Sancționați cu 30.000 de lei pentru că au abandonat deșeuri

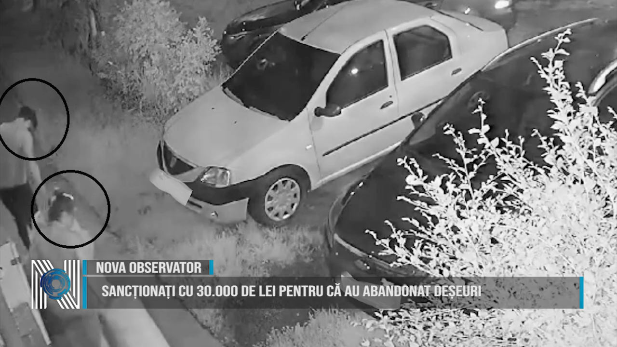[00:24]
O a treia persoană, care a abandonat deșeuri tot pe timp de noapte, la intersecția străzilor Grofșoreanu cu Romulus, a fost identificată de polițiștii locali și sancționată cu 30.000 de lei.
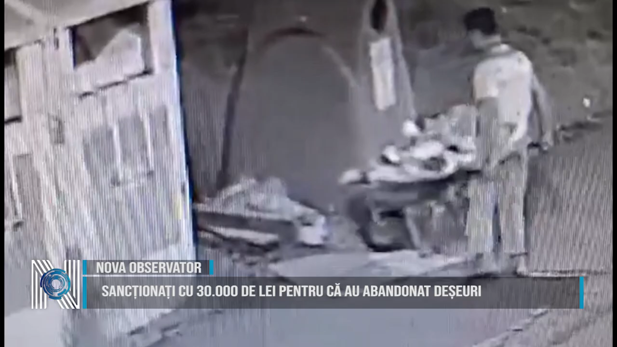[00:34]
O altă persoană, care a fost depistată abandonând resturi la o rampă de sub podul din calea șagului, a fost sancționată cu 1.000 de lei. Poliția locală Timișoara atrage atenția că va acționa în continuare pentru eradicarea acestui fenomen și că va aplica sancțiuni drastice celor care încalcă legislația în vigoare.